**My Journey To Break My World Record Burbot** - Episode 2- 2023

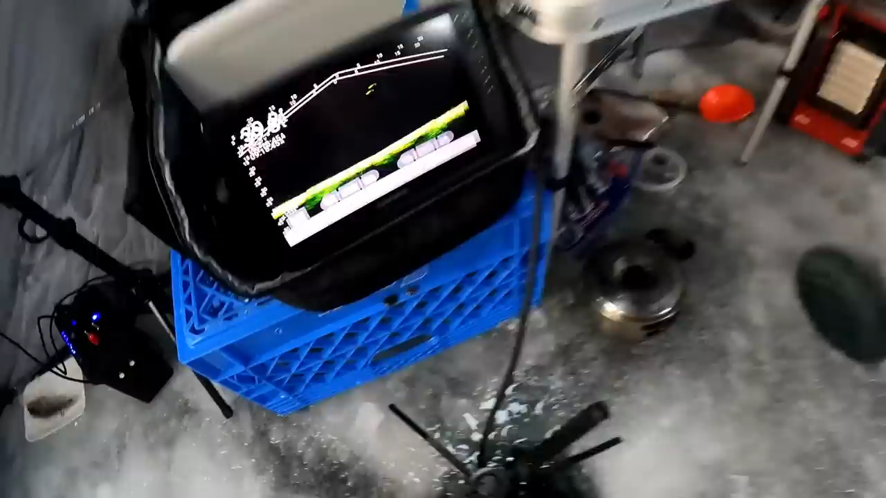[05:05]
Yeah, it is big. It's coming up now.
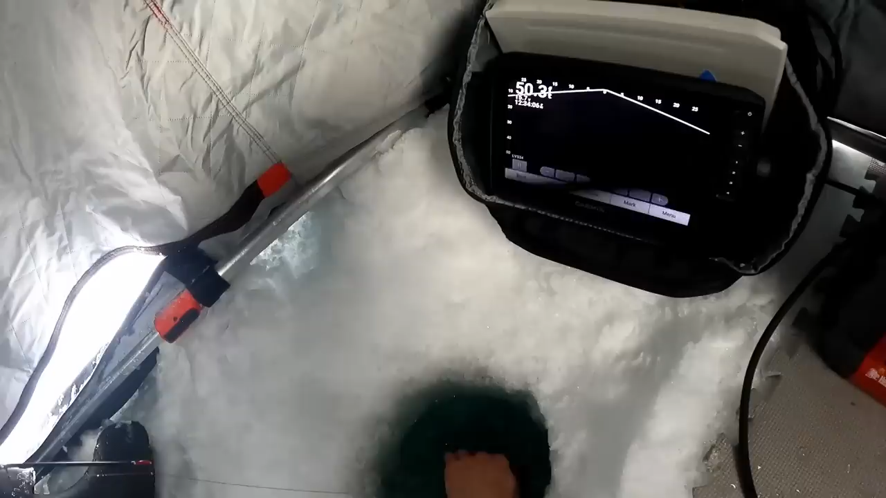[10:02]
Just a monster. Yeah, that's a good size, this one. Yeah.
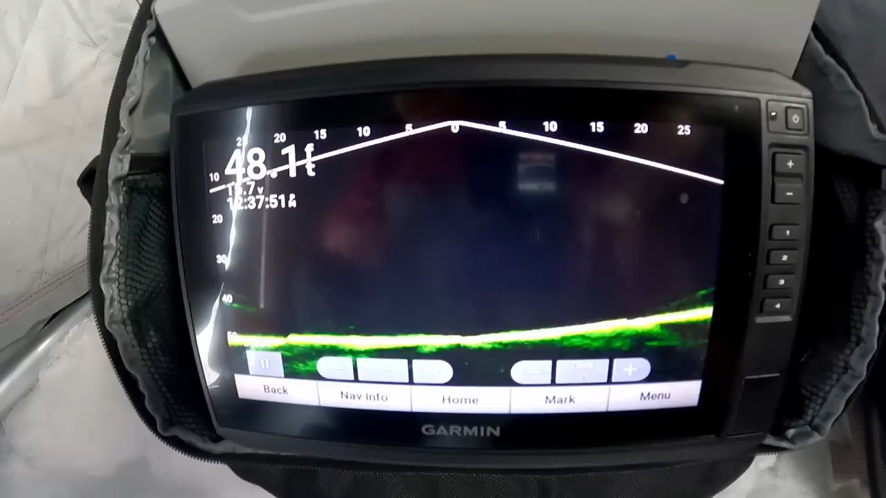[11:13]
He swam down 20 feet there. He's gone. Oh, there he is. Yeah. There he Look is. Look at that.
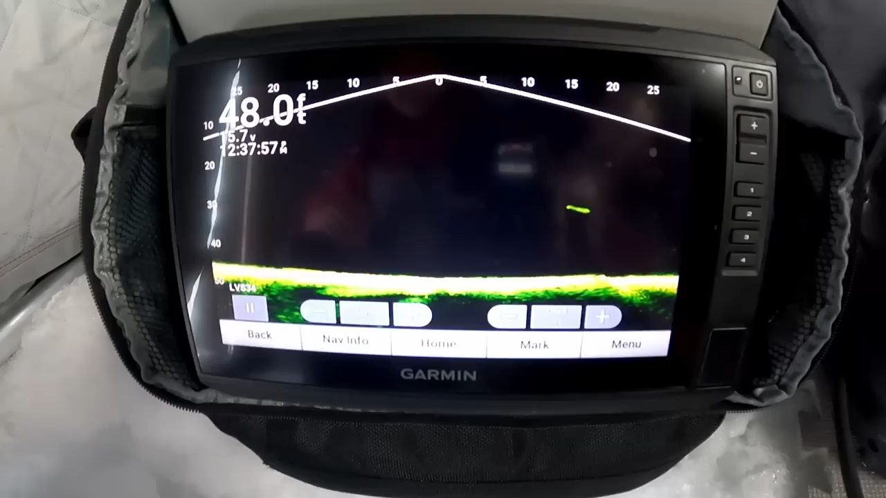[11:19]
He's on bottom. He's making her. What a tank.